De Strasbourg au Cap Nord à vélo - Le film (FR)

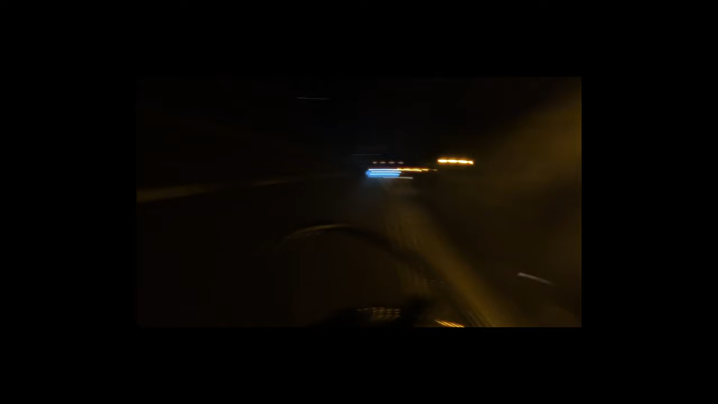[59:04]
Donc là, j'essaie de tâtonner un petit peu. C'est vachement dangereux parce que du coup, je roule sur la route avec les voitures.